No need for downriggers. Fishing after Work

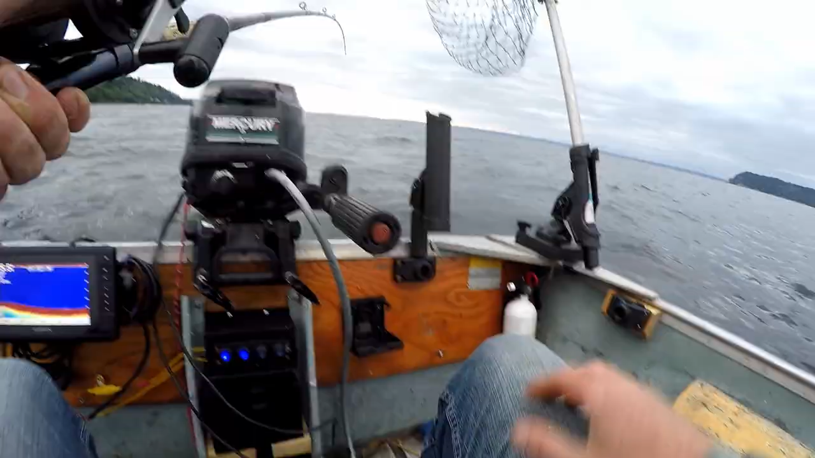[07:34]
Right in front of me. We should have brought the downriggers. Whoa. What?